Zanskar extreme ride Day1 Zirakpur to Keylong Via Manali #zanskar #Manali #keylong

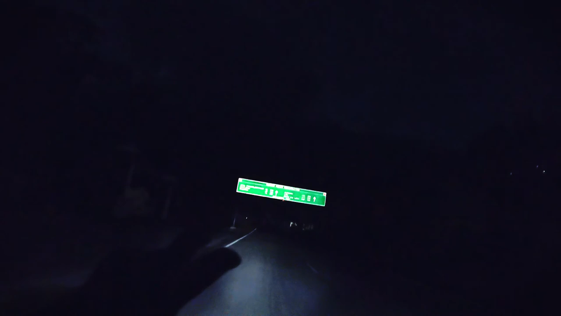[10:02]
है 48 डार्चा 78 तो सरफ दो किलो मेटर बाद अटल टनल शुरू हो जाएगी और सेकिंड टाइम मैं इस अटल टनल में जाओंगा लेकिन मनाली से फर्स
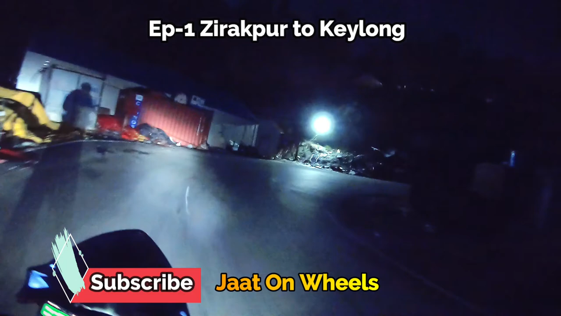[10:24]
ट टनल है और अंधेरा हो चुका है 8 बच के 18 मिनट हो चुके हैं अभी हमारी राइड है वन
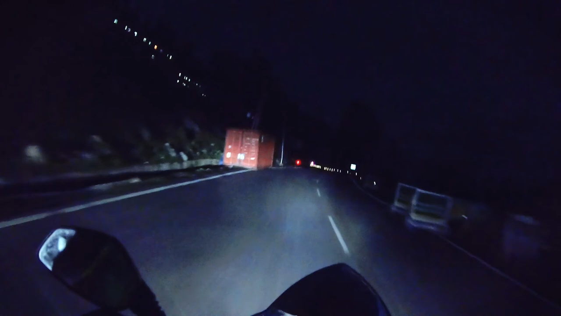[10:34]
आवर 12 मिनट की अगर नहीं रुकेंगे तो तो गाइस हम अटल टनल में एंटर कर रहे हैं यह है गेट अटल टनल का और यह बहुत यह ब्यूटिफुल अटल टनल जो की वर्ल्ड की लोंगेस्ट टनल है 10,000
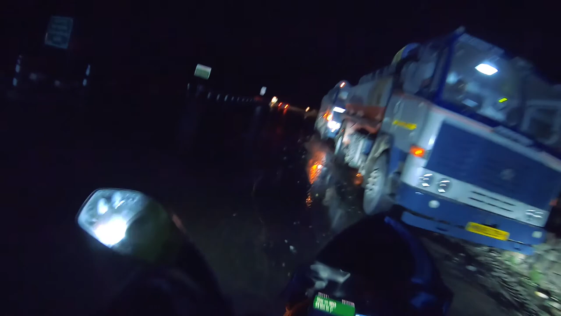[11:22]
बाव परे बड़ी बॉटर क्रोसिंग है यहां दो कतार नाग बॉटर क्रोसिंग पोच